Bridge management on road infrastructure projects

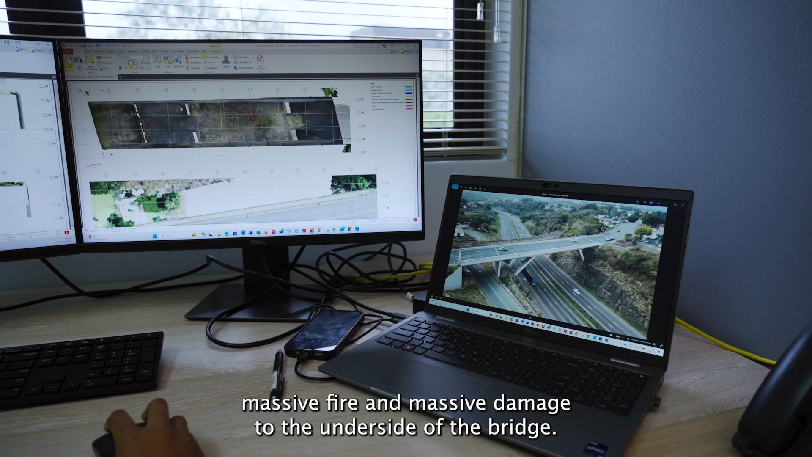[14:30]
This is the soffit where most of the fire occurred causing some spalling, some cracking, which had to be repaired.
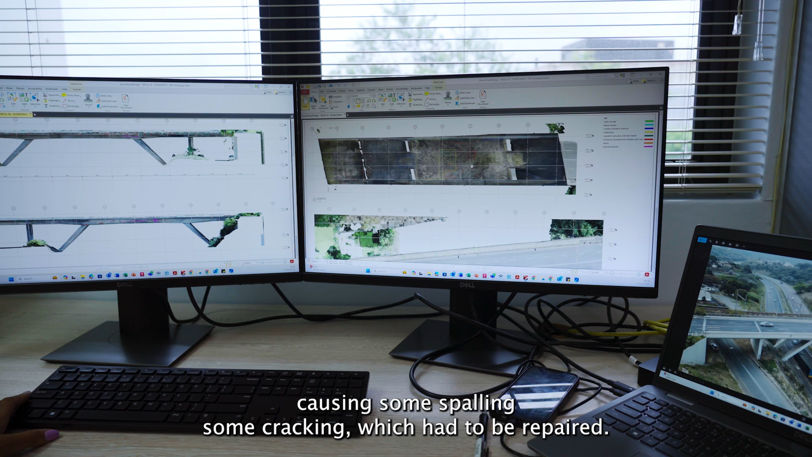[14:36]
This is a 3D replica of the bridge. As you can see, it looks exactly like what we can see, uh, live.